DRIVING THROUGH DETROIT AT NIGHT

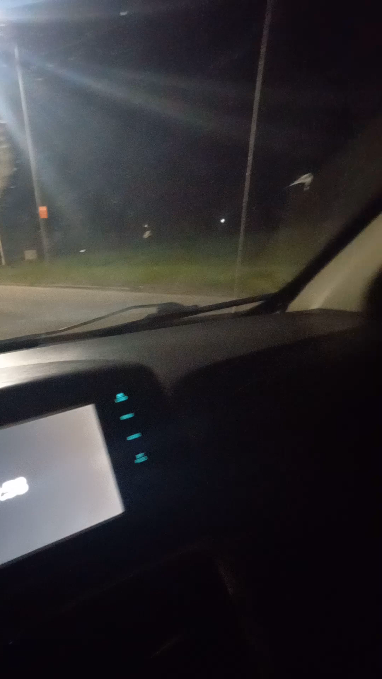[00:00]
I don't know if you guys can see this at night in Detroit there's big wide open see big wide open spaces where there used to be houses and everything's like torn down now do you see that this is off of Van Dyke in like five miles six mile see all the empty spaces because this would
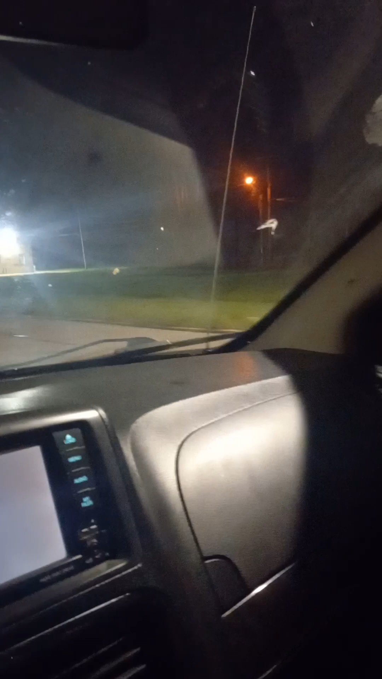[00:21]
you know at one time on the other side of this is a huge cemetery but now you start seeing that like marijuana place oh wow this is closed you know Mount Olivet's name of the streets name after where my grandparents are this is another huge cemetery up here on the right coming up but see all these huge spaces this is a real beautiful church right here this is Notre Dame church it's just gorgeous it's a
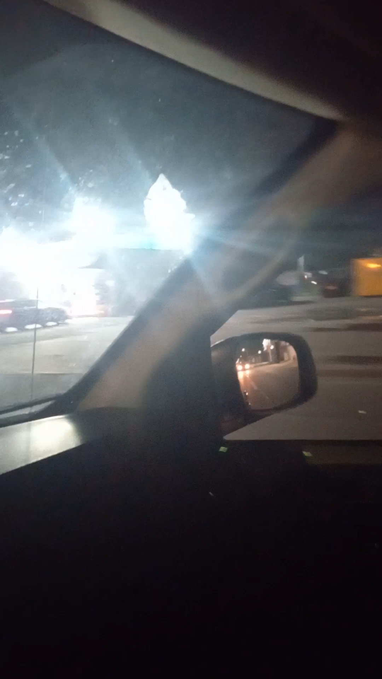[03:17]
you know it's like party store haven and liquor liquor liquor
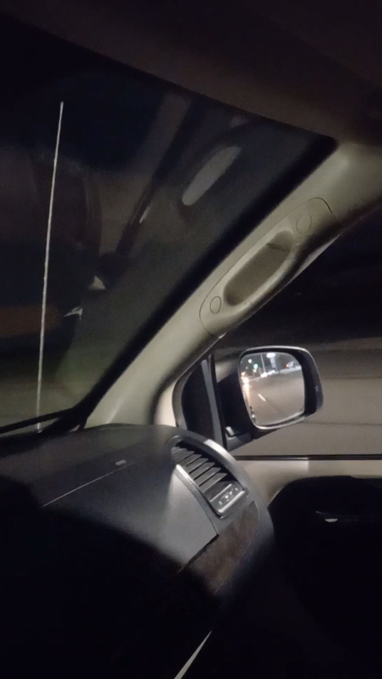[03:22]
is quicker and then they got a wonderful sign call sam up here the stupid signs call sam call a lawyer sam bernstein's a big bernstein and a big lawyer in
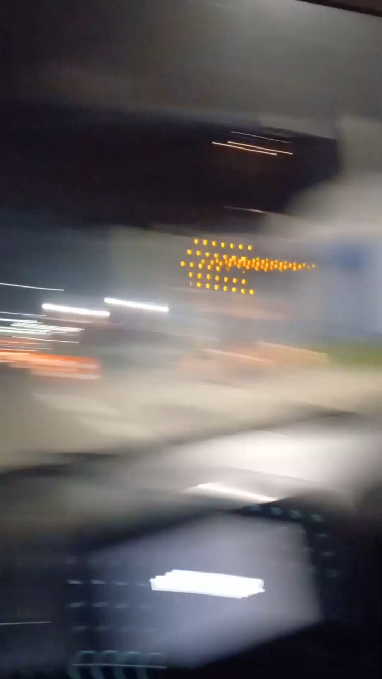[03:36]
michigan see injured call sam the damn sign is probably a million dollars probably not that much but on
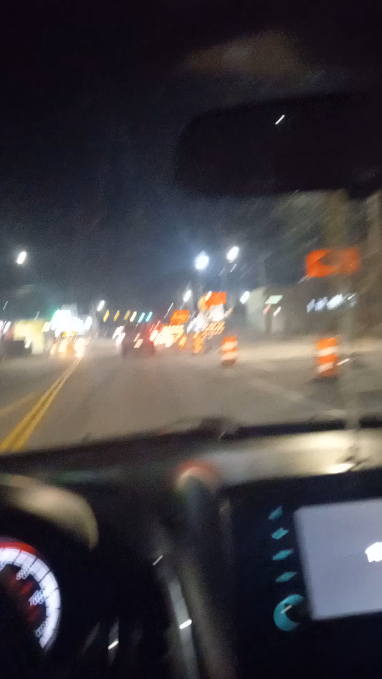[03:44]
the corner here again liquor gas station captain jace fish
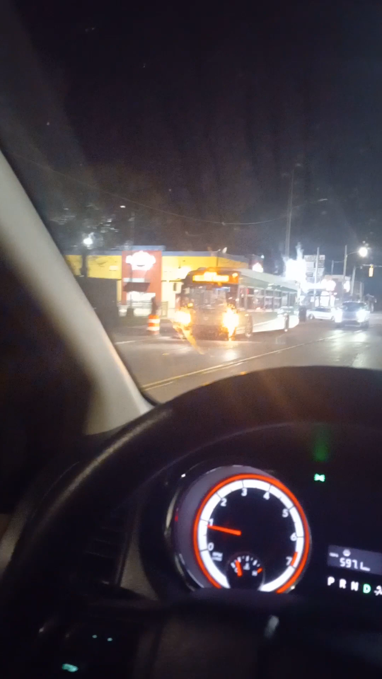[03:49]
fish and chicken but it gets better when you get more towards my area
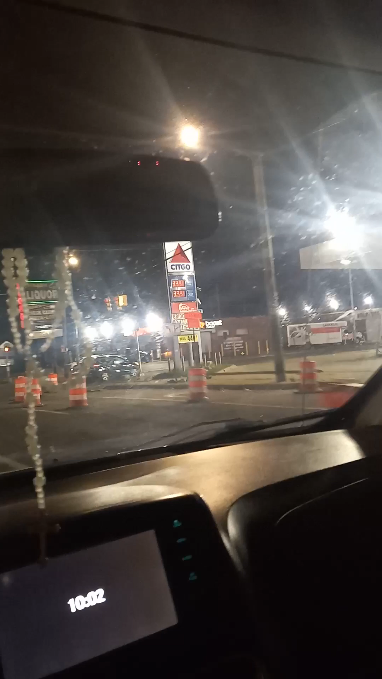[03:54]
of where I live it gets it gets better god my neck is itching this is an income tax something tax services I don't know what this is here's a funeral home this used to be a bank there uh I'm gonna try to hold this because there's construction up here again where I live and I gotta kind of take a different way going home I think now on this corner
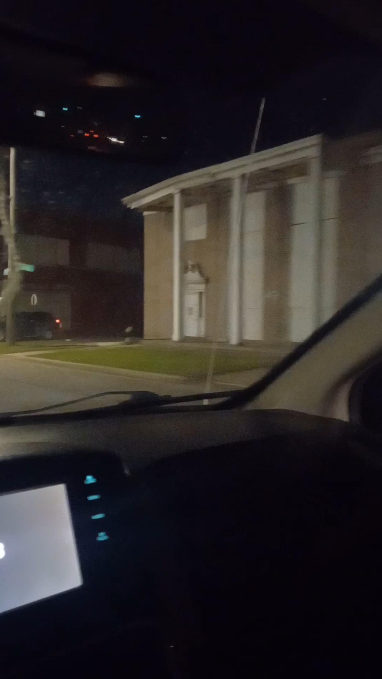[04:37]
you know McDonald's and CVS and Burger King now
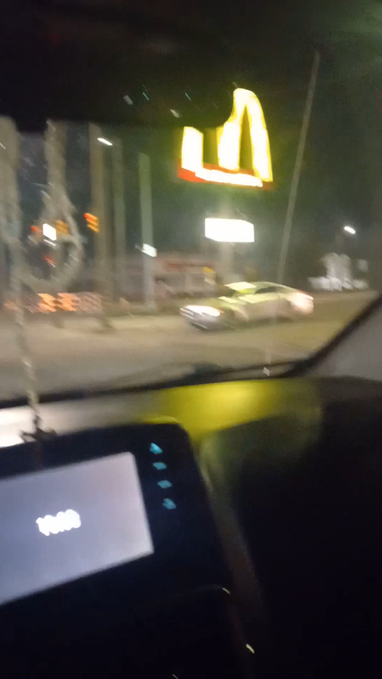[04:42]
that's more normal but this corner outer drive used to be a show place
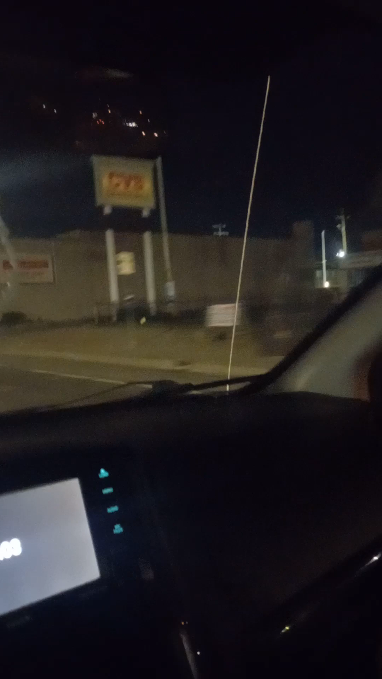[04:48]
like my dad growing up like that was all the rich people lived on outer drive it's got beautiful houses you guys houses that would make your mouth drop open and some people screwed them up and some brought them back now this is a world mark dollar store this is a BP gas station there's a dollar tree this next door up here here's a dollar tree right up here it's closed you can't see and
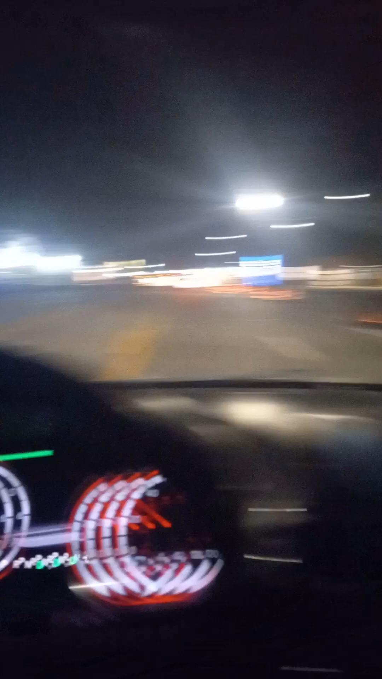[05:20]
this is an event place this is a bank chase bank and this is eight mile like Eminem eight mile it gets better
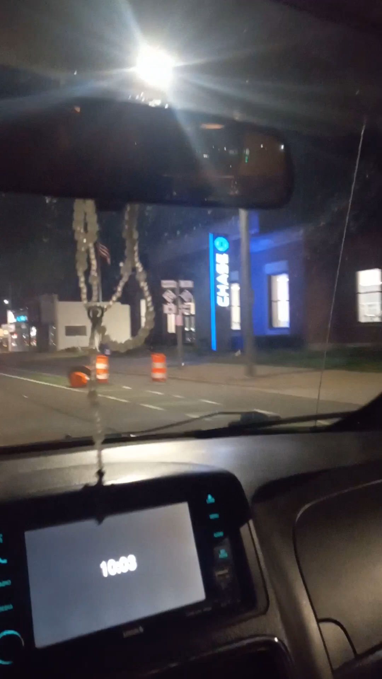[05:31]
from on here but yeah I just wanted
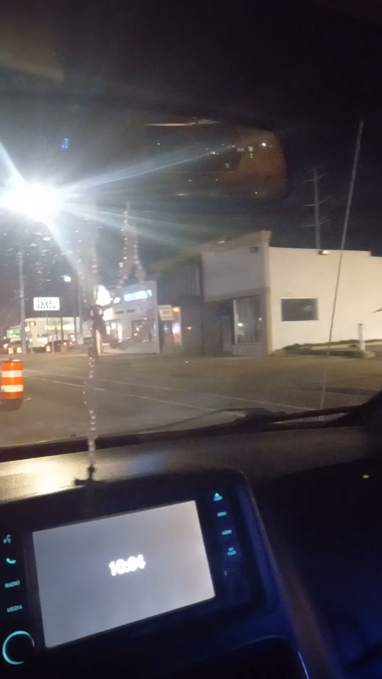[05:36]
to show you this is a cannabis again phone place insurance I gotta wait to the next light cuz all these cars are gone they're fixing this part of the road here this is this is it's real bad I'm so glad I'm so glad they're fixing that you do not even know
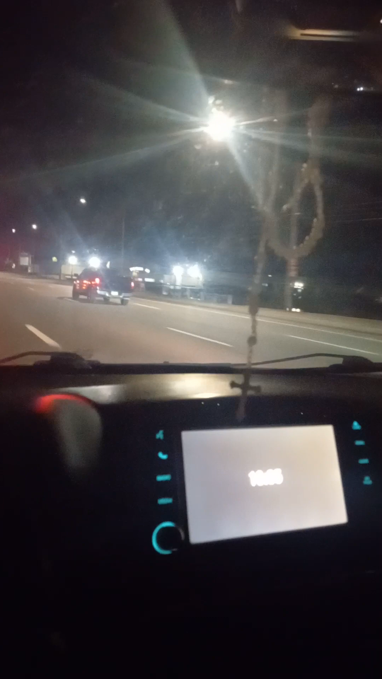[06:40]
I turned this on about two minutes three minutes getting on the road from leaving my job Bel Air there
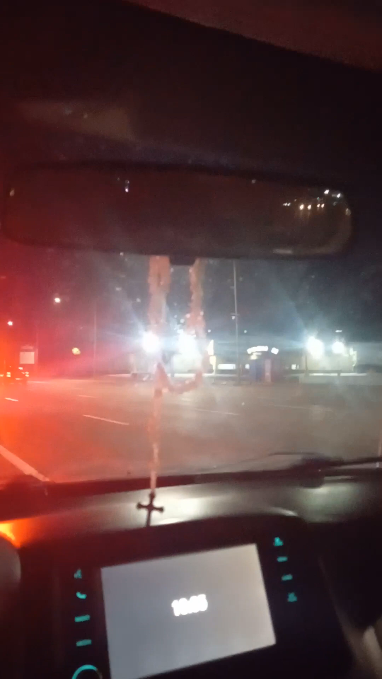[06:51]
used to be a huge movie theater shopping center there's still some stores
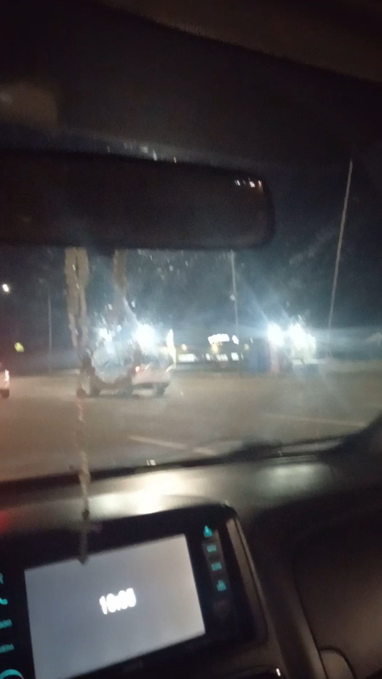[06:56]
here but not like years ago and then there's a there's a furniture store here